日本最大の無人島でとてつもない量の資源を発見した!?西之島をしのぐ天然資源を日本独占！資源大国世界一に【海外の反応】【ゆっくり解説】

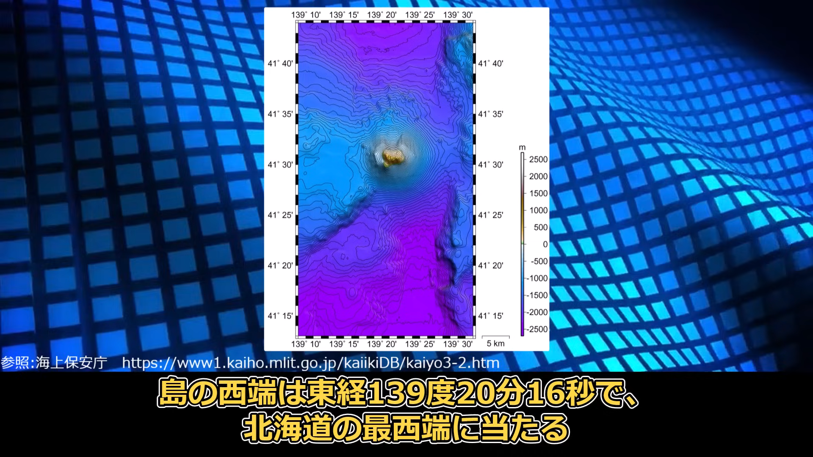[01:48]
ああ、島の西端は、東経139度20分16秒で、 北海道の最西端にあたる。島の周囲の海底は急部下で、 巨岩約500メートルで水深100メートルとなる。